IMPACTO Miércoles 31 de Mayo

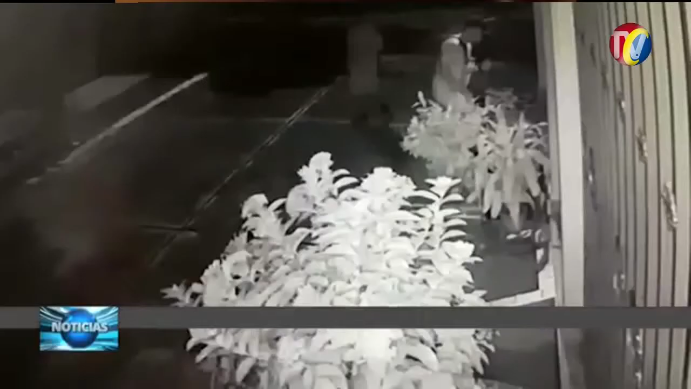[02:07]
En este video de cámaras de seguridad suministrado por un habitante del barrio Primero de Mayo se aprecia a un...
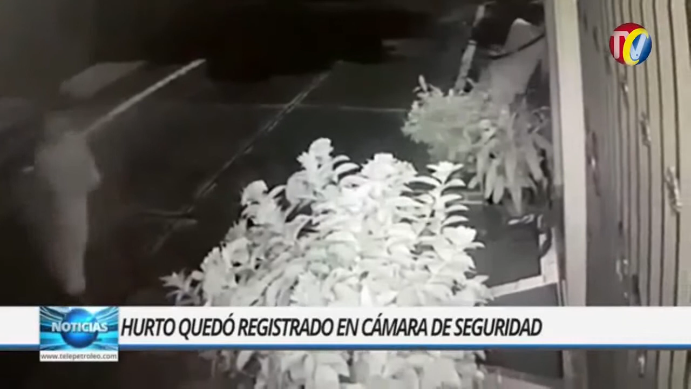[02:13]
En Barranca Bermeja, registrado en cámara de seguridad, este rata, cuando a través de una reja recostó una moto, le abrió el baúl y se robó algunas cosas, entre eso los documentos de la moto.
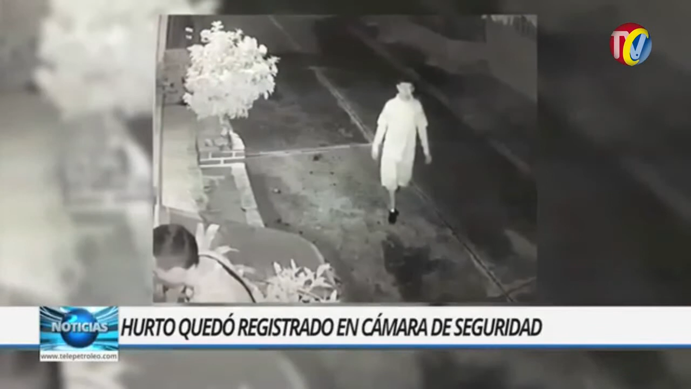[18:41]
Con esta evidencia el ciudadano quiere llamar la atención de los vecinos del Primero de Mayo y otros sectores, además de las autoridades, para identificar plenamente a los dos hombres que intentaron cometer el hurto.